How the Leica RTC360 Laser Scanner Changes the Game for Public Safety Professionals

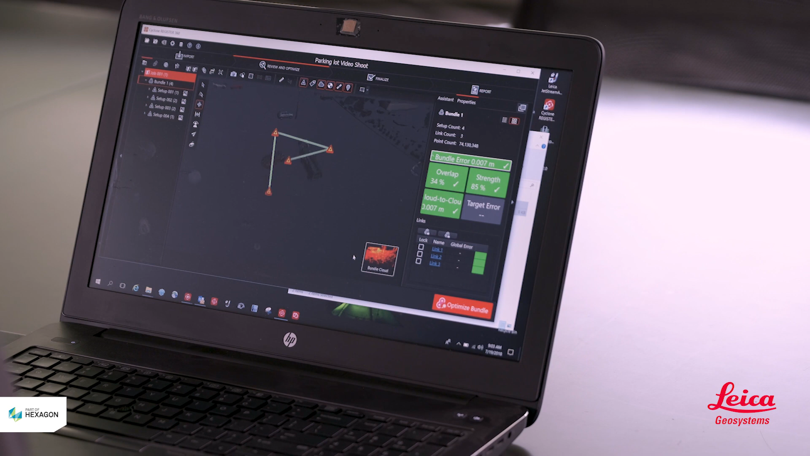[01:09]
It is also completing a 60 second high dynamic range photograph at each position.
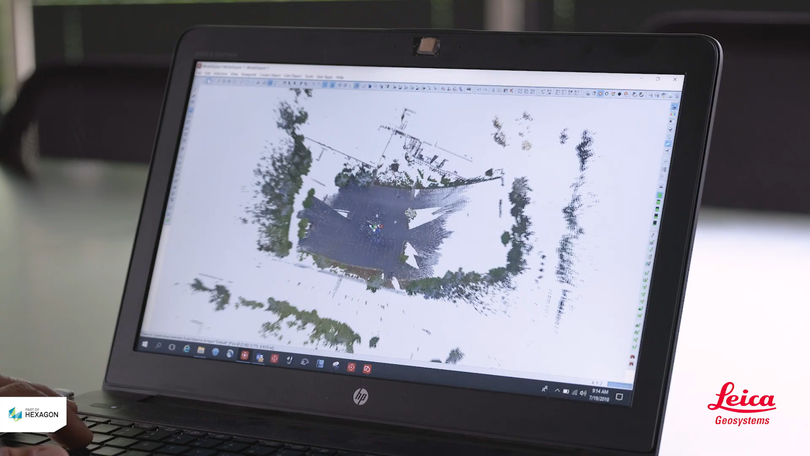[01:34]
And thanks to the infield registration, the work is all but done when you get back to the office.